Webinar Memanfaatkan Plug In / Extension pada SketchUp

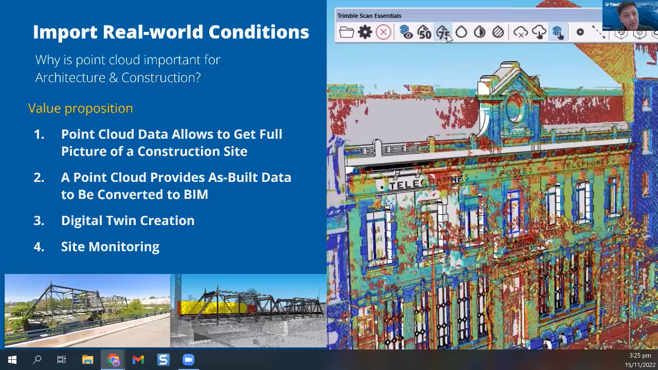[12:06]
So why is point cloud important for the architecture and construction industry? Because it allows you to get a full picture of a construction site, right? It allows you to capture and to import as-built data, which you can work on, you know, as part of maybe your BIM workflow. And 3D models are really a digital twin, right?
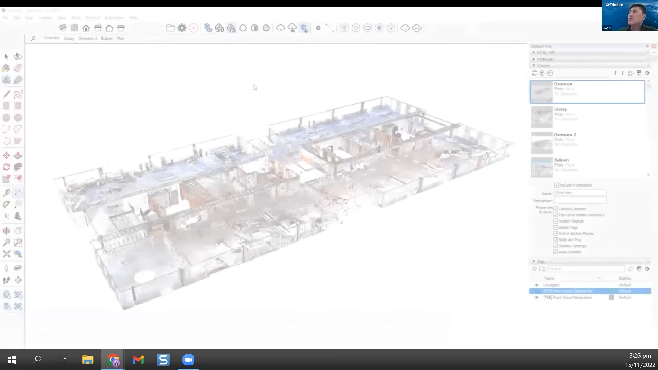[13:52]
So this is really a point cloud file that's imported into SketchUp, right?
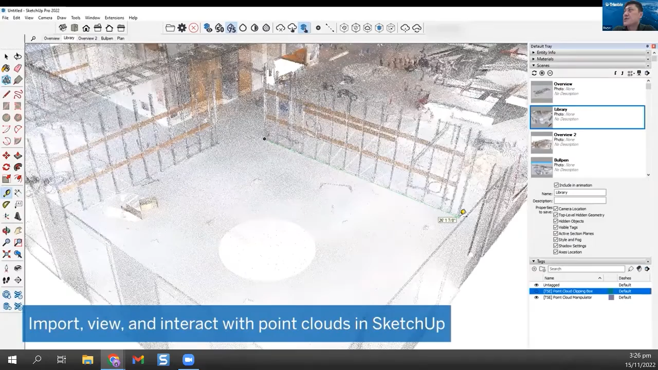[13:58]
So with the extension called the Scan Essentials, you can actually do many things, right?
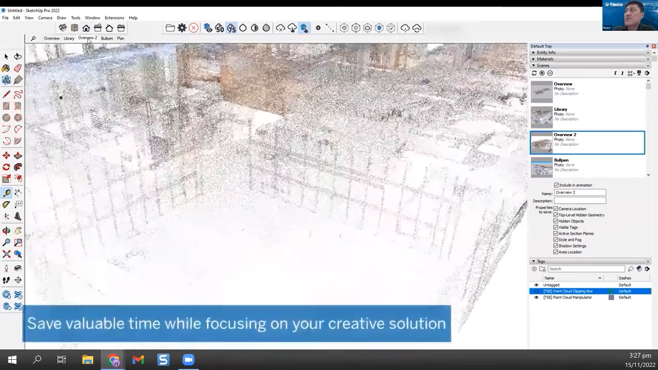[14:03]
You can measure on the as-built
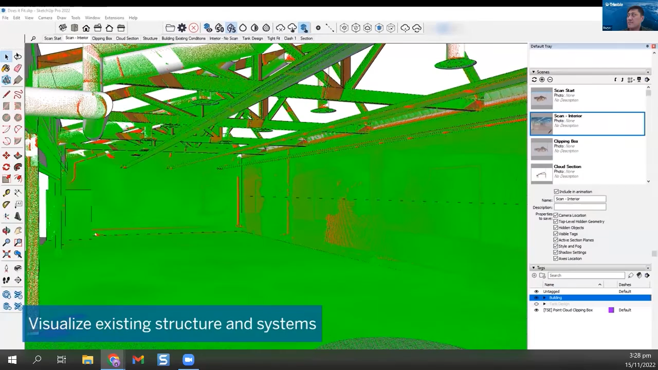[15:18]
So these are just some quick visuals of what you can do with the point cloud.
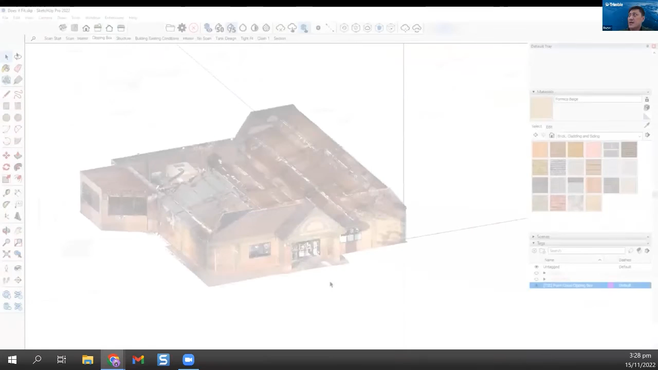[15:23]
And you can also clip the point cloud, right? Because sometimes your model is quite, your point cloud is quite big.
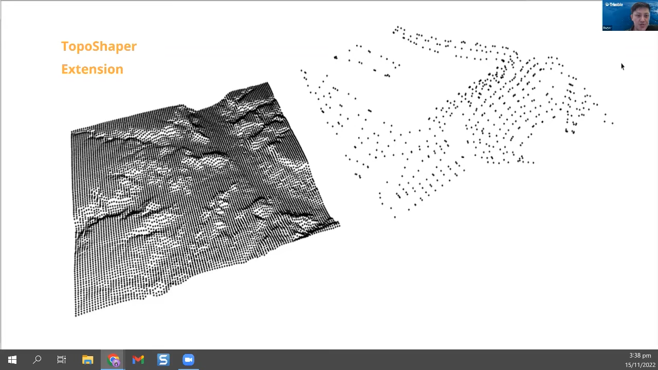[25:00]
And then with the topology, you can actually design, right? Whatever you want to design on top of the topology, right? So there's this extension called Topo Shaper. Please check it out. I think it's in Skeducation. It costs about $15, right? For 3 licenses, I think. Forever, permanent license, $15.
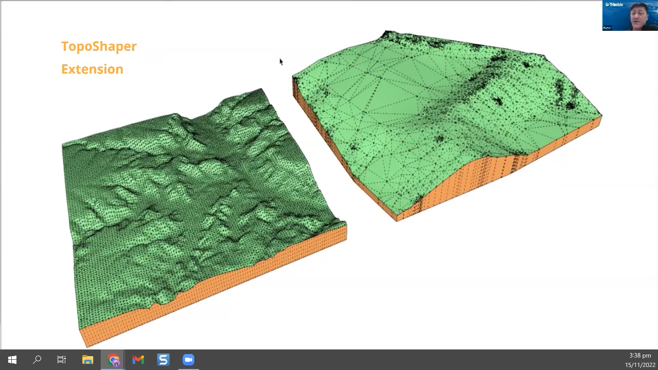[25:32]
So it's very useful. I like how it creates the terrain, right? And then, of course, like I mentioned earlier on, there are also many applications or extensions, right?